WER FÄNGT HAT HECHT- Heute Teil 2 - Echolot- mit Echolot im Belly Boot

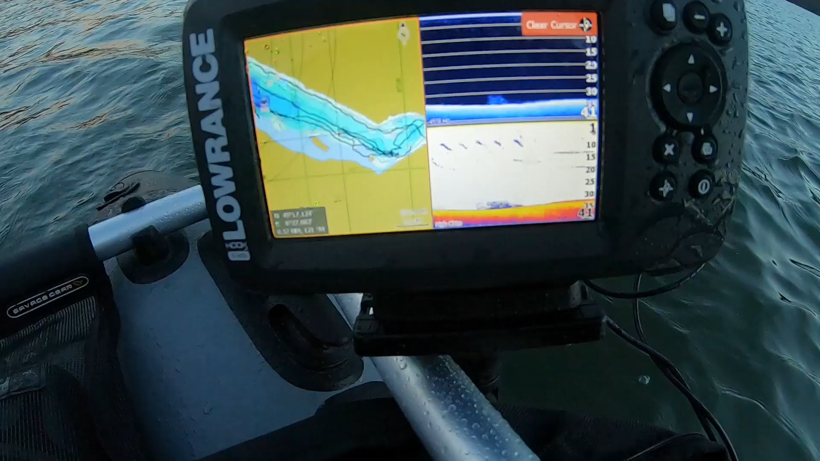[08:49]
Eine super Stelle. Was ihr hier so unten seht, das ist eben ein Fisch-Schwarm.
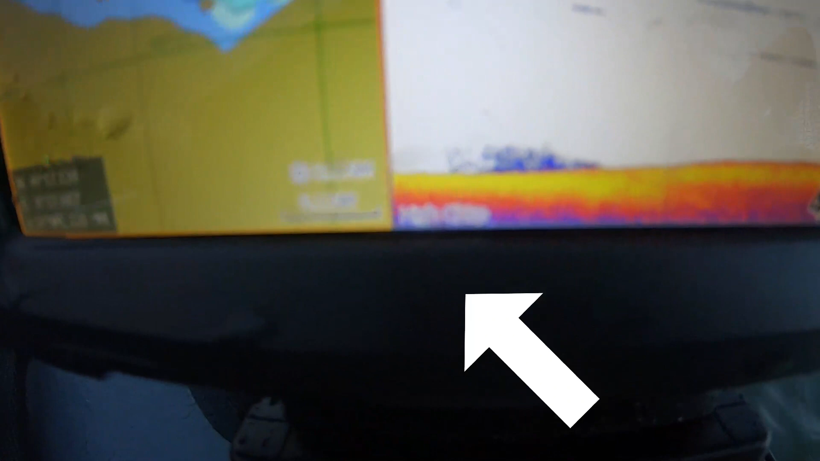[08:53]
Ich gehe nochmal ganz dicht dran. Oben drüber sind andere Fische und ich vermute, dass dort an diesem Fisch-Schwarm meine kleinen Räuber stehen und dort mit auf Beutezug sind.
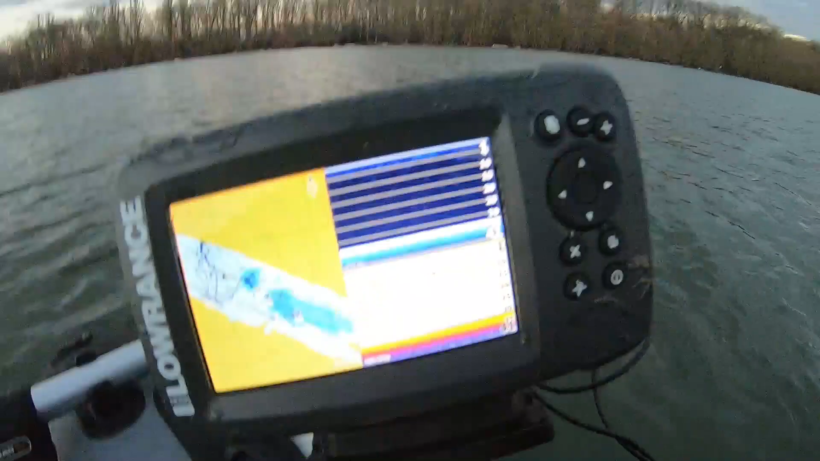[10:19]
Und dann kann ich wieder sehen, ich habe so bei drei Metern ungefähr viel Bewegung. Aber ihr seht hier wieder schön, dass hier wieder Fischschwärme vorbeiziehen. So ungefähr auf zehn Fuß, sprich so ungefähr bei drei Metern. Und ich werde dann aktiv, wenn ich eben merke, dass hier im unteren Bereich dann solche Sicheln nach oben gehen.
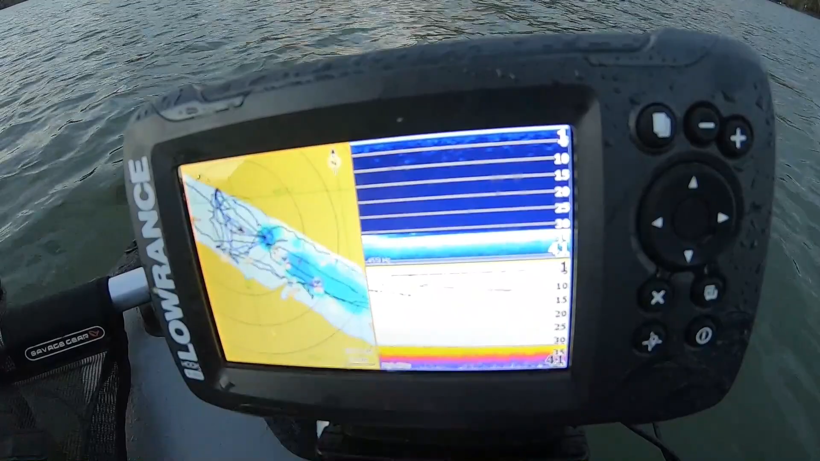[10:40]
Das sind nämlich dann die Räuber, die sich von unten an diese Fischschwärme annähern.
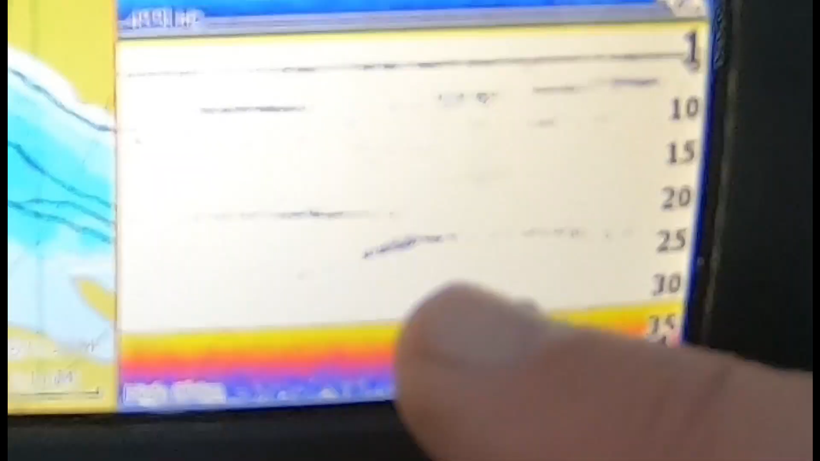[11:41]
Ich gehe nochmal drauf. Ihr seht diese Sicheln, das sind jetzt die Räuber, die sich diesen Fischschwärmen nähern.
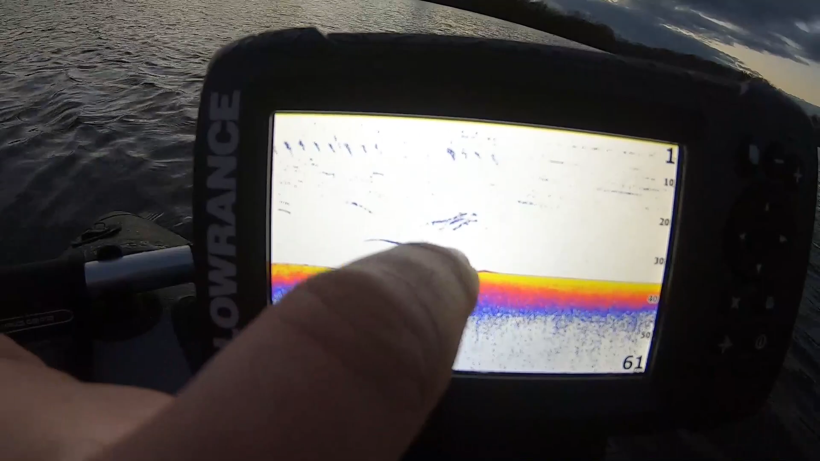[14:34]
Dann so diese Wolkenfront und unter mir die Fische. Auch hier nochmal so eine Sichel, die man sehen kann, wo es einen Fisch nach oben zieht.
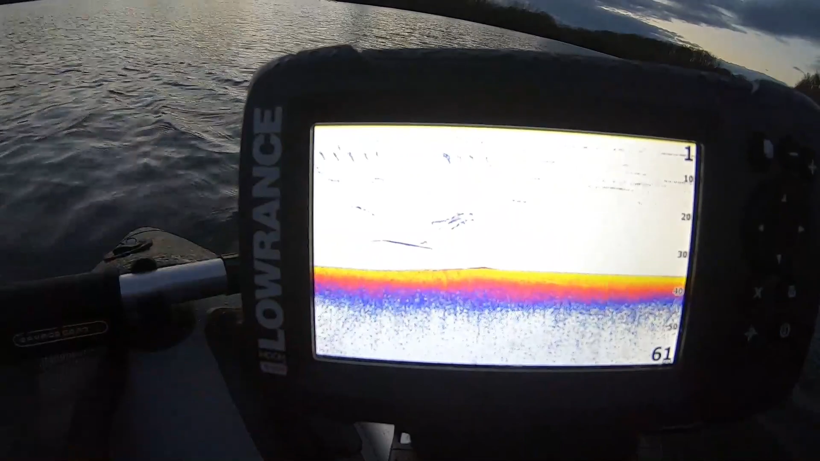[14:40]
Hier oben schwimmen eben einige Fische. Es ist hier recht eben. Ich bin jetzt auch ziemlich dicht am Rand, wo ich eingestiegen bin. Und hier sieht man wieder auf der rechten Seite, man muss das immer so von rechts nach links lesen. Der geht quasi so schnittmäßig durch das Wasser durch. Von hier kommen die Fische und schwimmen dann letztendlich unter mir durch oder eben an mir vorbei.
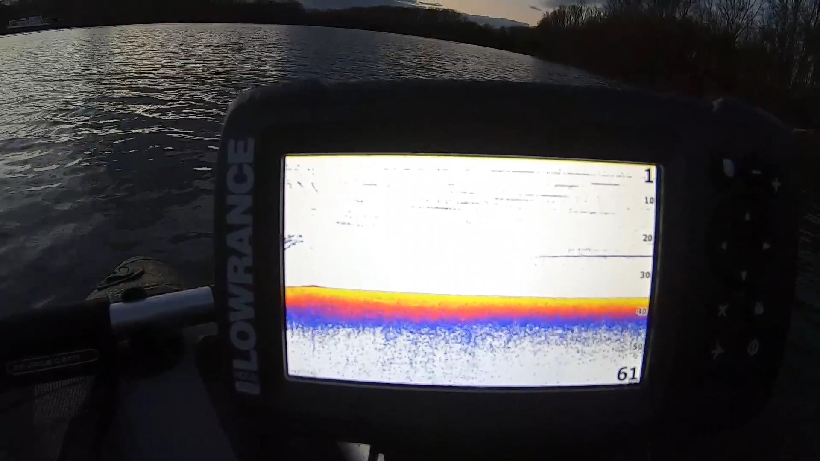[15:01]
Und da hinten, gehe ich auch mal hin, da hinten sieht man jetzt großes Containerschiff.
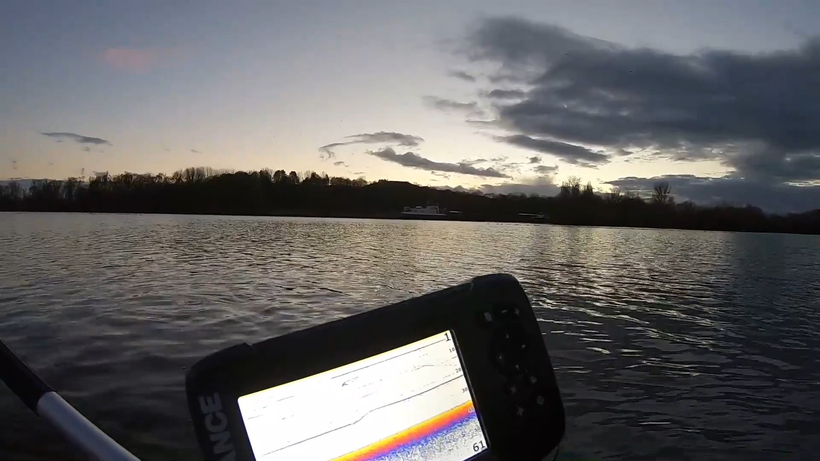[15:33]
Das ist schon beeindruckend. Und ihr seht hier die schön, diese Fischlinie.
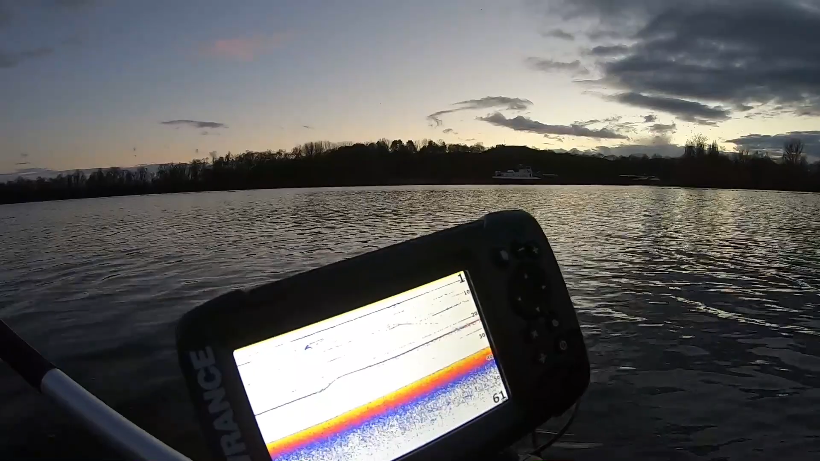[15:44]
Da bewegt sich der Fisch und hier kommen eben die neuen Fischschwärme.
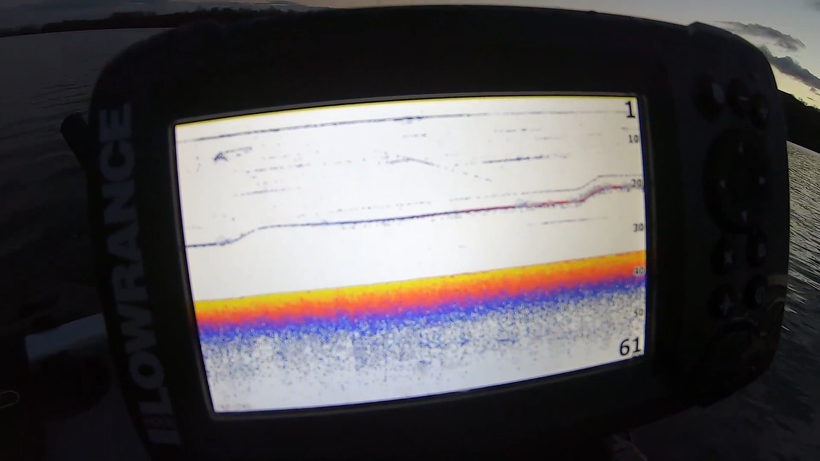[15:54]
Vom Echolot selbst her habe ich das jetzt tatsächlich auch auf ein großes Bild für euch eingestellt, damit ihr das auch genau sehen könnt.
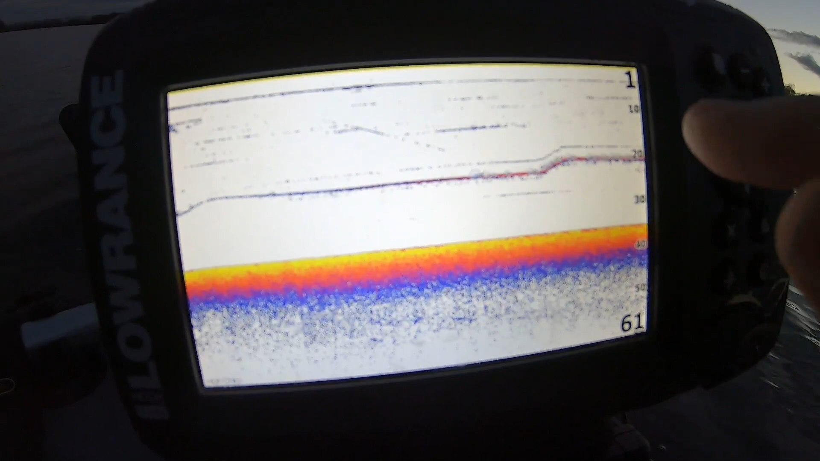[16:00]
Auf 20 Fuß bewegt sich momentan der Fisch.